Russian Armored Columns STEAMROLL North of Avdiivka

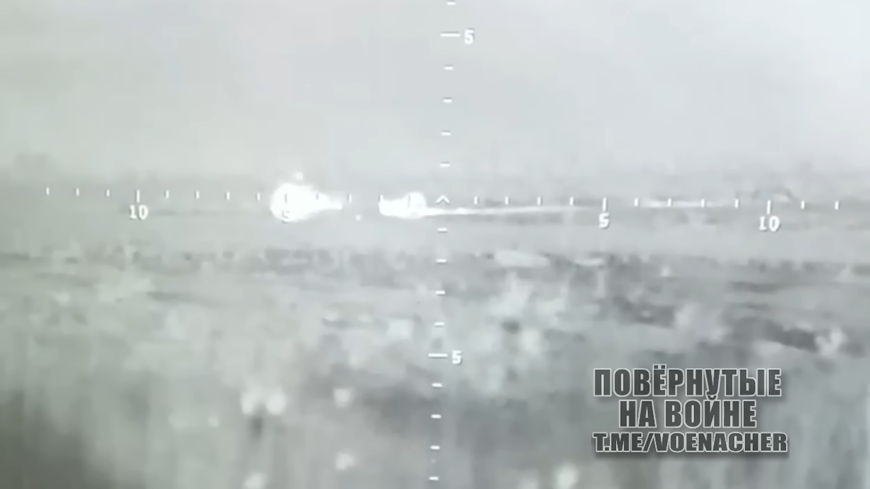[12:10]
Number four was destroyed at night time while equipped with some mine trawl.